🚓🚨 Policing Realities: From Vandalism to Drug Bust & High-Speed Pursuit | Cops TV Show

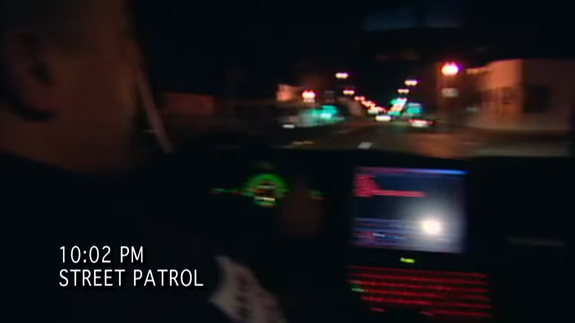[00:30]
Some of our primary targets when we're on the job is to focus on drug dealers, gang members, and parolees who are out of line.
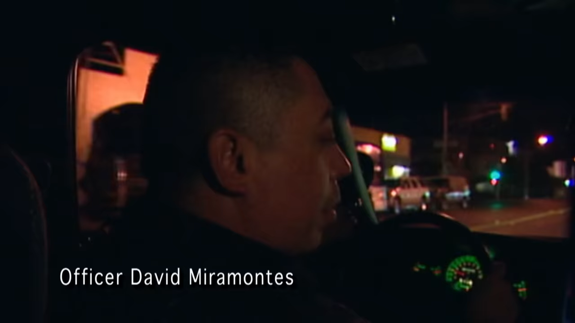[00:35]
Yeah, check these guys out over here.
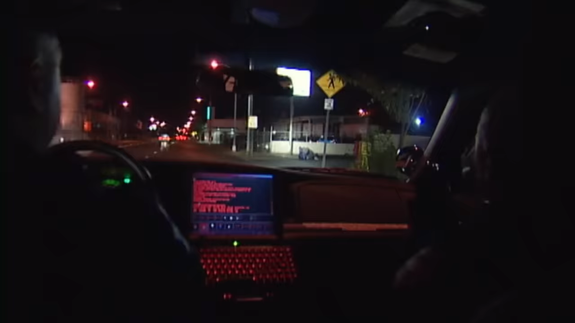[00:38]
I don't think they're playing around. No, they're fighting. Oh, they're yeah. Going good. Yeah, they're going pretty good at it. Here we go. Let's go get them.
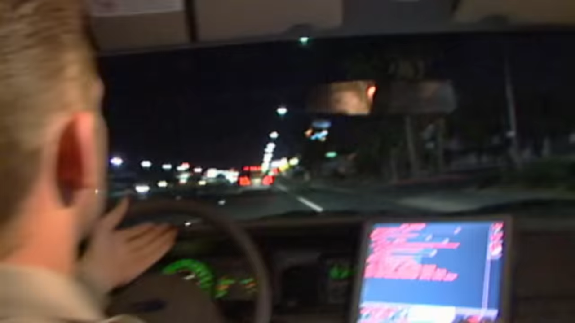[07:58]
Dude put up his hands like this and a lady was choking him from the back of that truck.
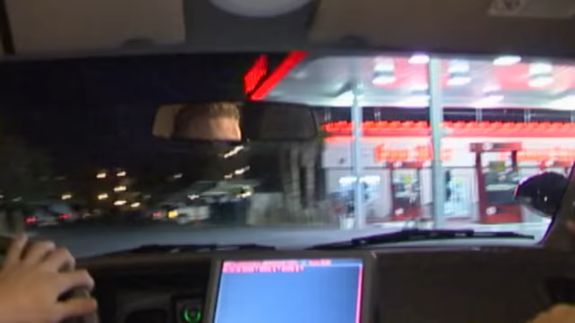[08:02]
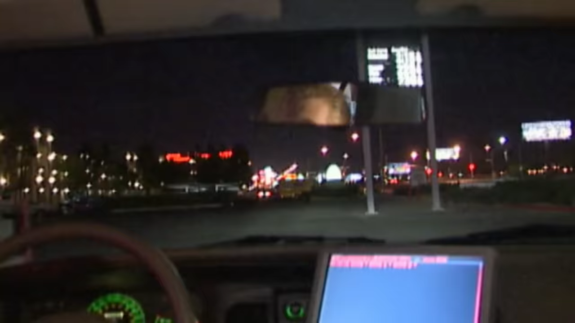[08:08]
This one here in the car? Nope, it's a truck right here.
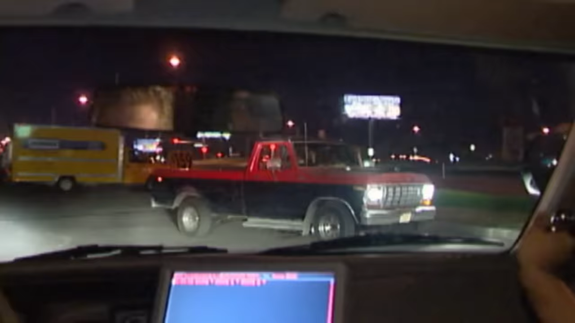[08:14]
Hey, get over here. Stand in front of my car. That's not what I saw you doing.
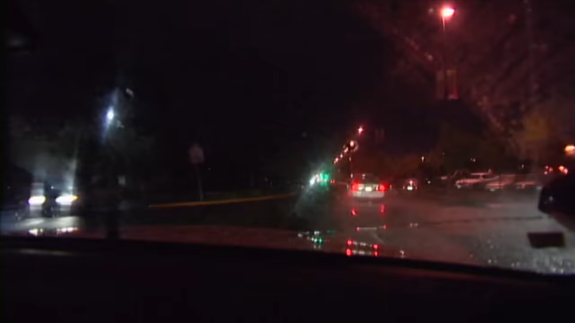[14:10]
Officers have just called out for help. Code 3, I guess they have some type of a subject that's just ran from them. I'm unsure of the crime at this time, but they've called for immediate help.
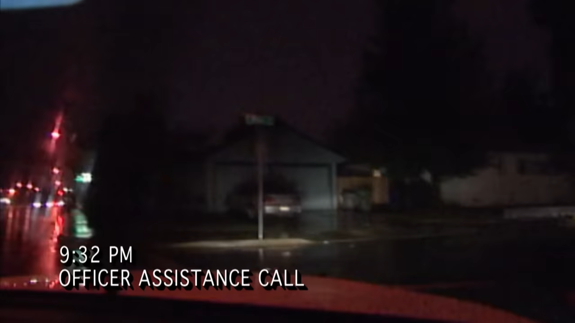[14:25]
I believe they have a subject that's down and bleeding, so it's going to be some type of assault with a deadly weapon. I don't think we're going to be able
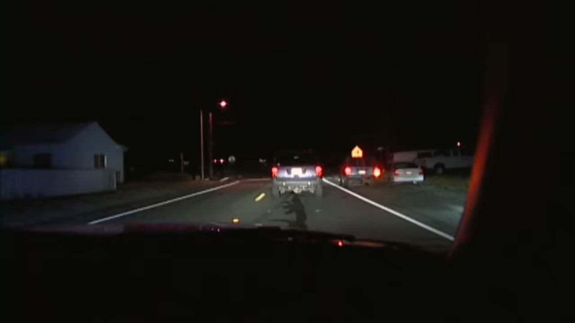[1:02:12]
And now we're going to take off going westbound on Garfield from Ainsworth. Can you ask that again? No, we are.